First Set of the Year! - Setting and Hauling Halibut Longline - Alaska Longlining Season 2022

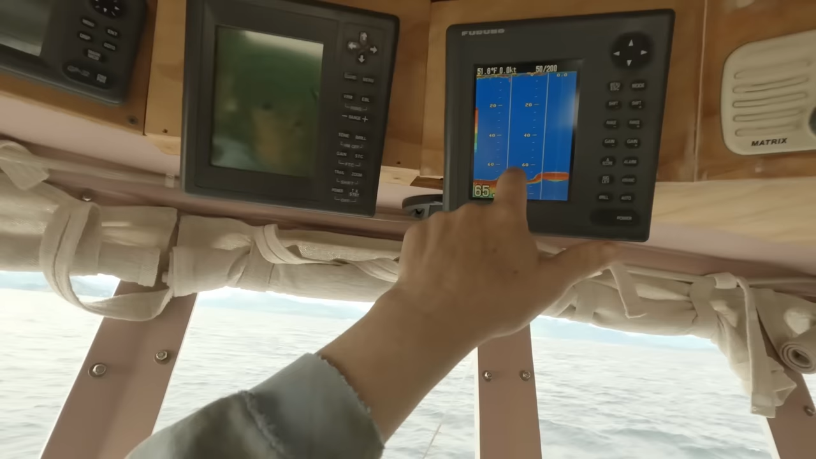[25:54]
Might get a little bit rocky on the top up here. A little bit like delay in spots like this and sometimes up on top.
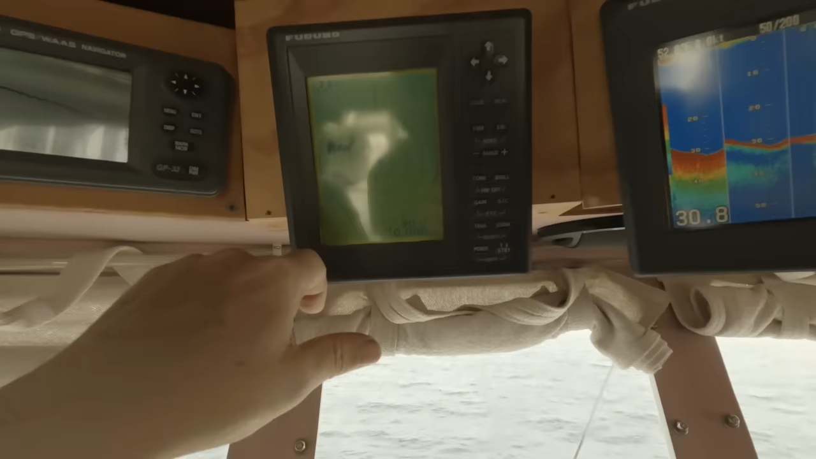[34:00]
Right now it's on a 2-mile setting,
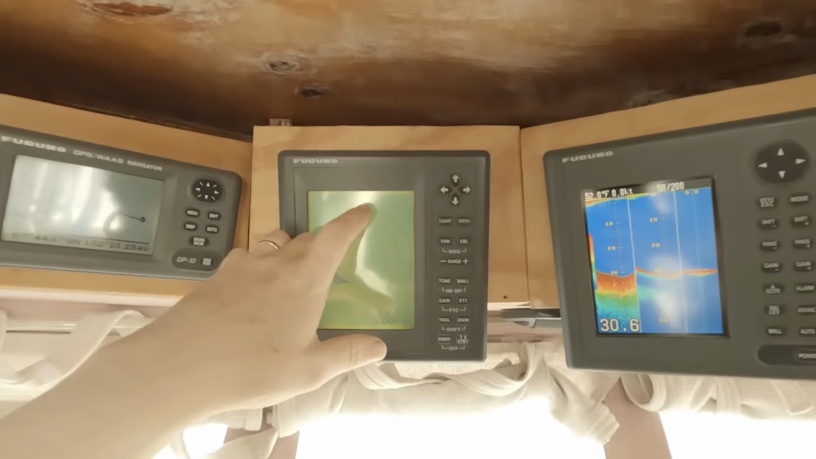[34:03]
so the furthest ring would be a 2-mile target, and each one is 1/2 mile going out.
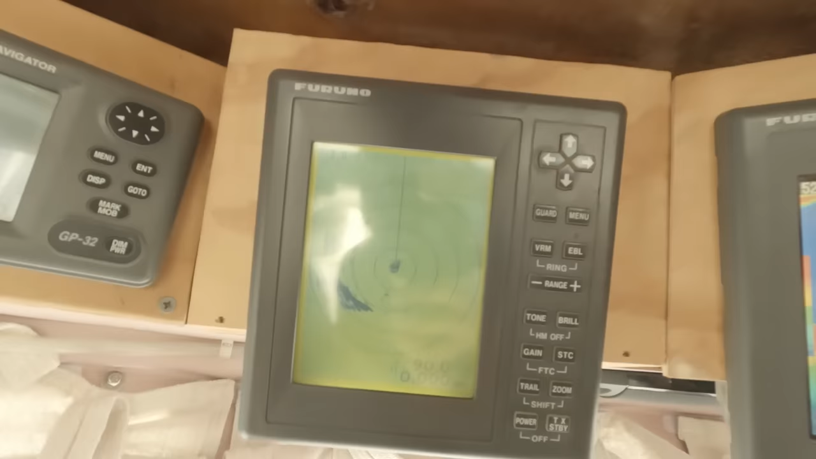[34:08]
We can zoom that in or zoom it out.